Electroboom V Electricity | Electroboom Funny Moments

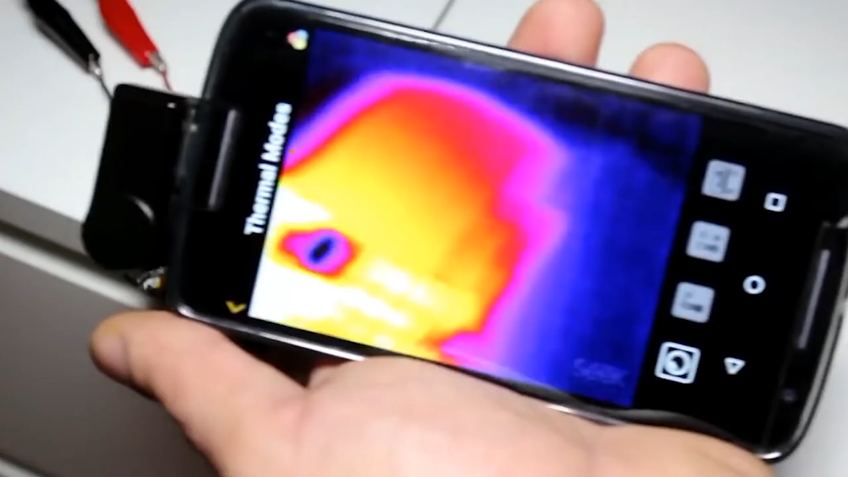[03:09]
F**k. Obviously the heat is coming from that corner of the board.